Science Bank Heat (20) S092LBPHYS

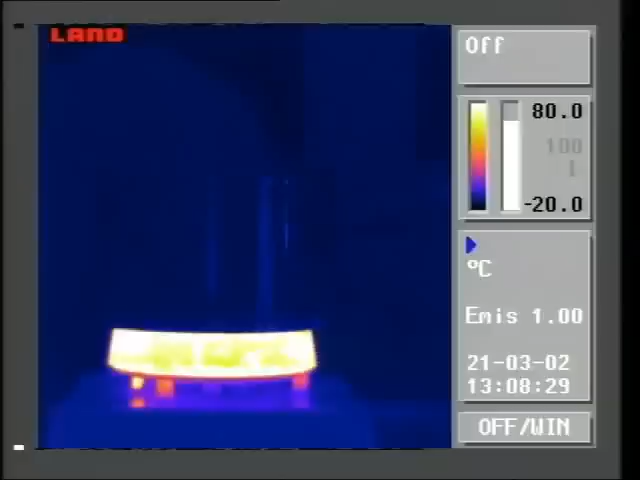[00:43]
On screen: scale top 80.0°C, scale bottom -20.0°C
Viewed with this thermal imaging camera, hot areas look white, cool areas blue.
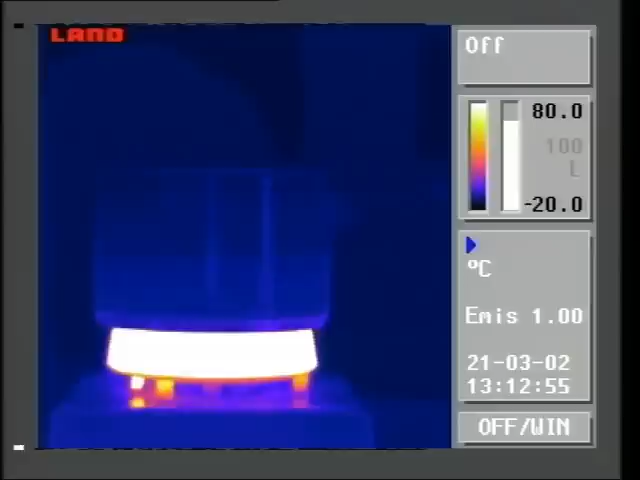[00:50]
On screen: scale top 80.0°C, scale bottom -20.0°C
So as heat energy transfers from the hot plate, the whole pan becomes red because of conduction.
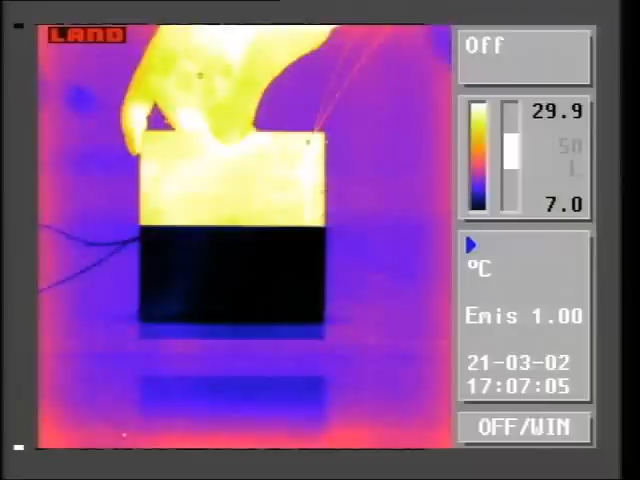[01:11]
On screen: scale top 29.9°C, scale bottom 7.0°C
Conduction is the transfer of heat energy through substances from warm regions to cooler ones. The cold block is clearly getting hotter.
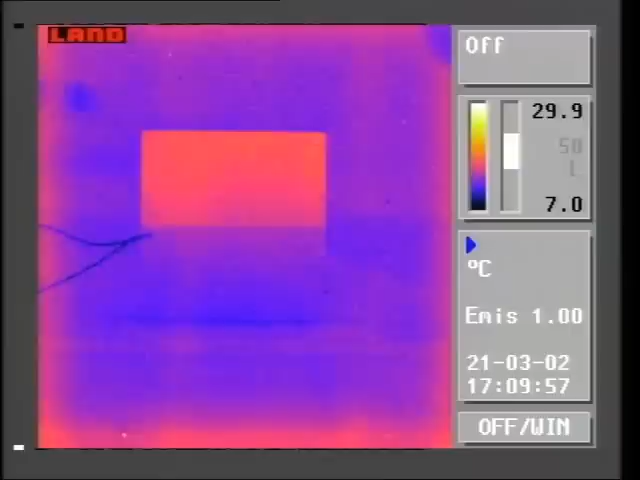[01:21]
On screen: scale top 29.9°C, scale bottom 7.0°C
Eventually, both blocks will become the same temperature as their surroundings. Metals are good conductors of heat, but some are better than others.
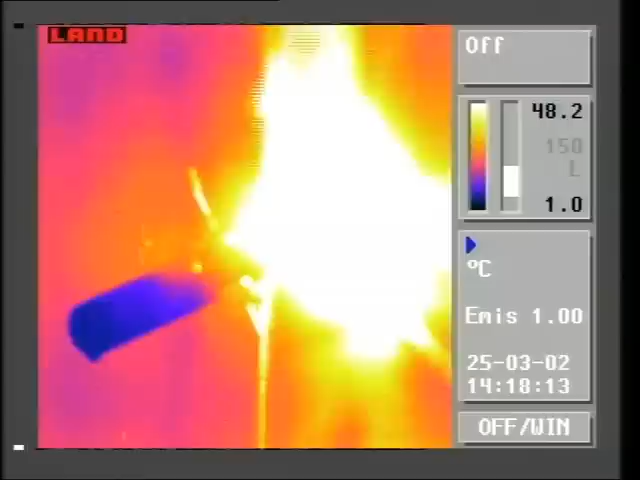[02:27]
On screen: scale top 48.2°C, scale bottom 1.0°C
There's little conduction of heat down through the water.
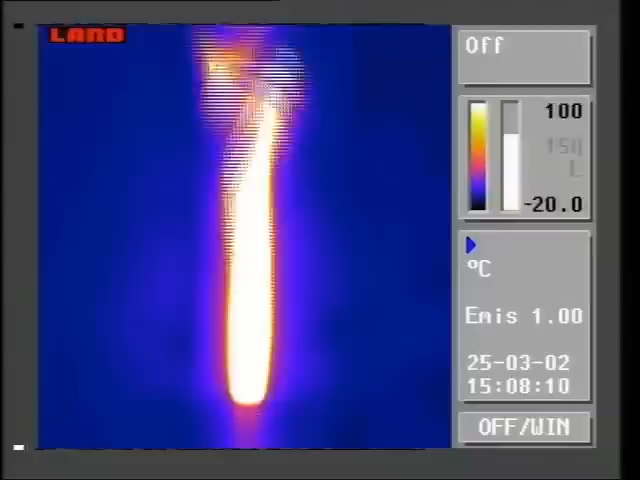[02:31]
On screen: scale top 100°C, scale bottom -20.0°C
Most gases are also poor conductors. Our imager shows that the air around this Bunsen flame is relatively cold.
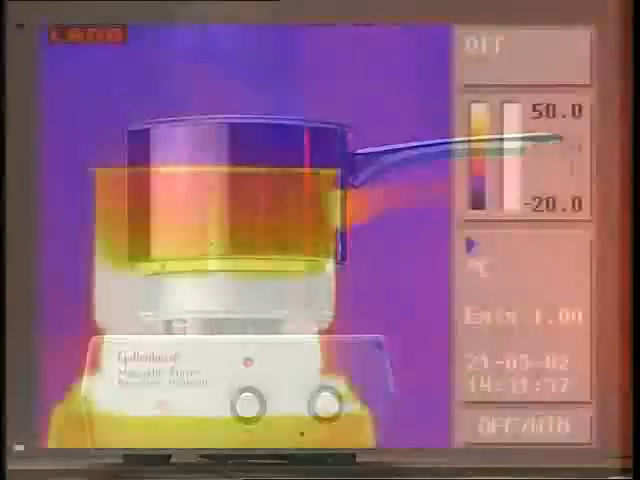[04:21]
Remember, the thermal imaging camera records the infrared energy reaching it, not visible light.
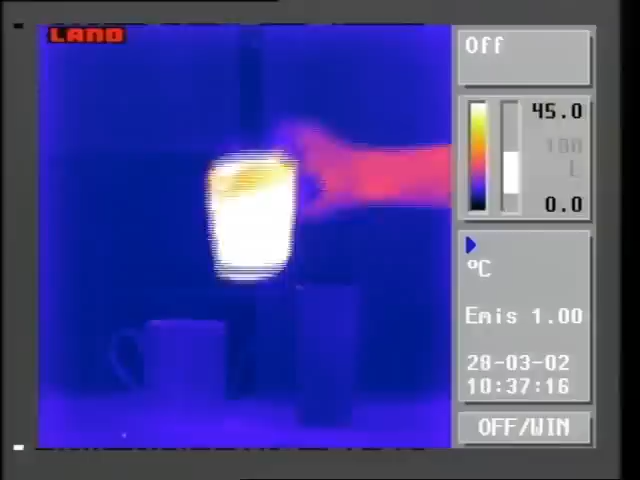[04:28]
Different objects give out different amounts of radiation, depending on their temperature.
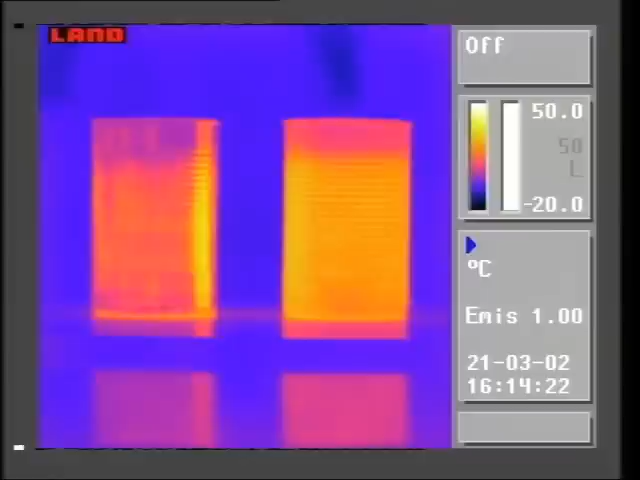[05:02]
It's radiating more heat. So the dull can will cool more quickly than the shiny one on the left.